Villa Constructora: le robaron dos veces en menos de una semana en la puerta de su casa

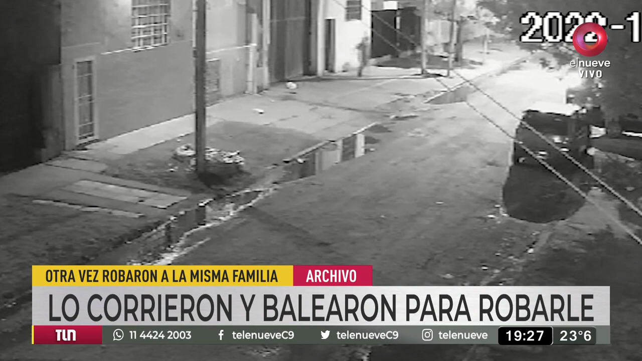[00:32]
Le dieron un tiro en la cadera, esto sucedió la semana pasada, y además un tiro en el pie. Afortunadamente, el hombre se recuperó. Pero miren esta cámara, ¿la ven? ¿La registran cómo es esta cámara?